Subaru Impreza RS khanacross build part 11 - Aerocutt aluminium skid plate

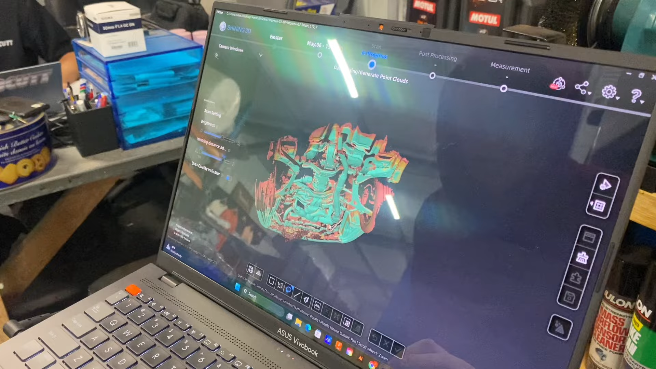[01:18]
Alex, how come it doesn't show up all the mud on the scan? It shows up my face here a little bit.
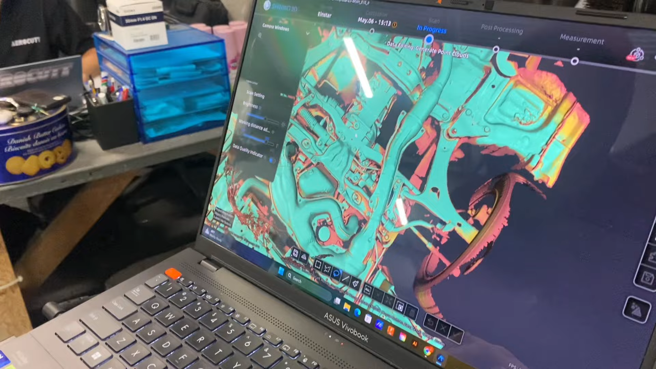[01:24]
He does often get his face in scans. Yeah, it's alright. Makes it hard to work with. There you go, that's everything. The mud's really good.